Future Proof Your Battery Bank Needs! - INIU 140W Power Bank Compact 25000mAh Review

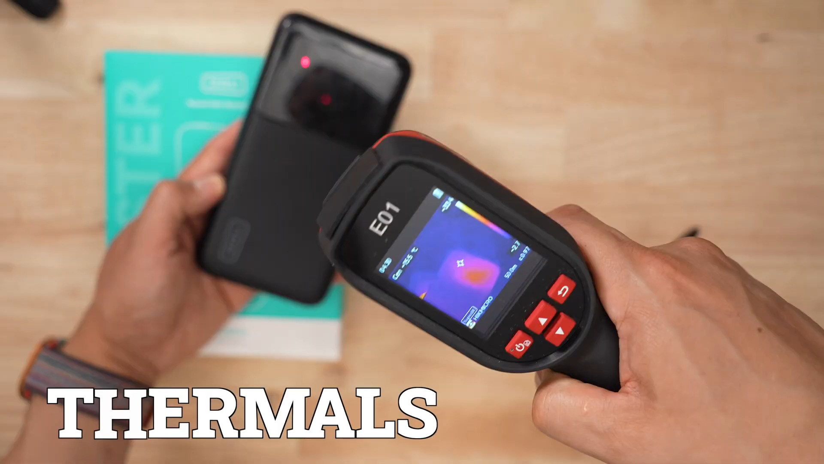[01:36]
Now when it came to heat, this product ran a little hotter during the discharge and a little cooler during the recharge, so not quite sure what that's about.